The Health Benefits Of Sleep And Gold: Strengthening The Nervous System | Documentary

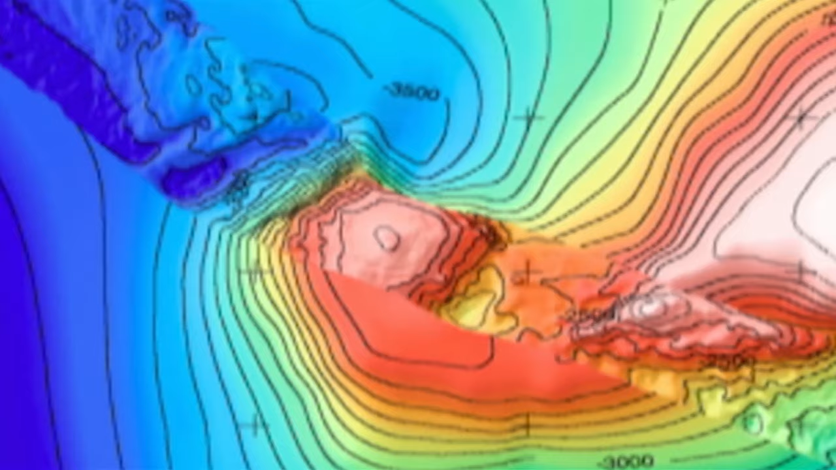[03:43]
Nowadays, location devices are much more accurate.
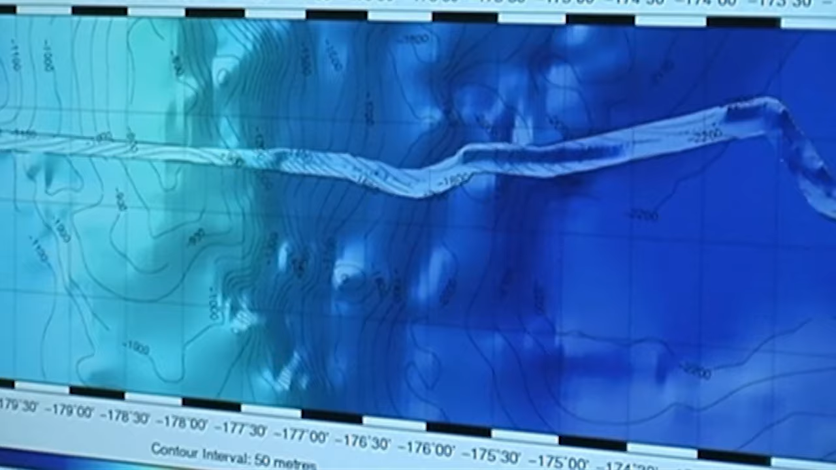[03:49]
The scientists follow the echo sounder images.
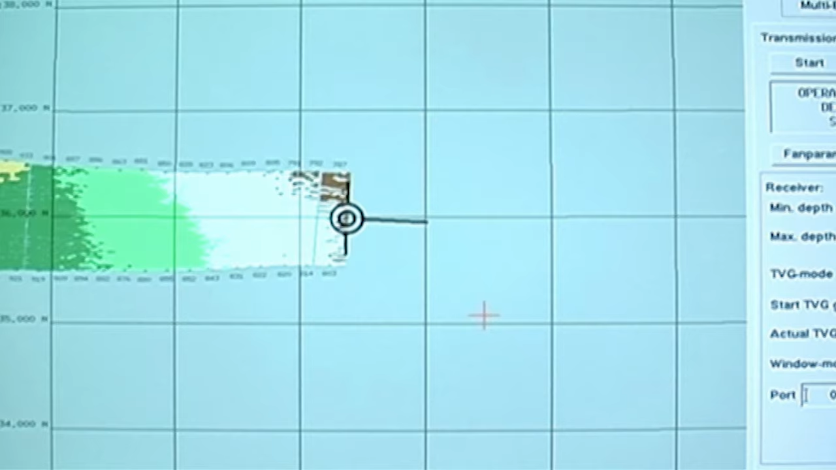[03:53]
The echo sounder creates an image of the sediment structure on the sea floor.